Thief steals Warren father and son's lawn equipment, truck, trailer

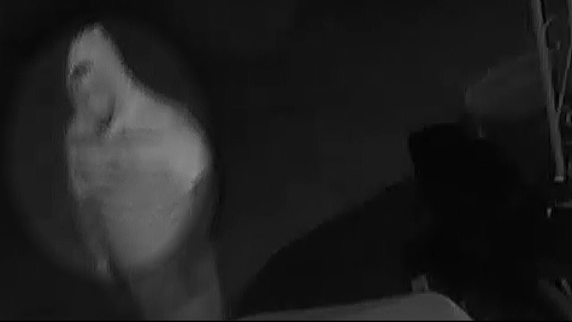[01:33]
This is what we pay our bills with and feed our family with the person responsible caught on camera crawling around their home in Warren near 14 mile and van Dyke.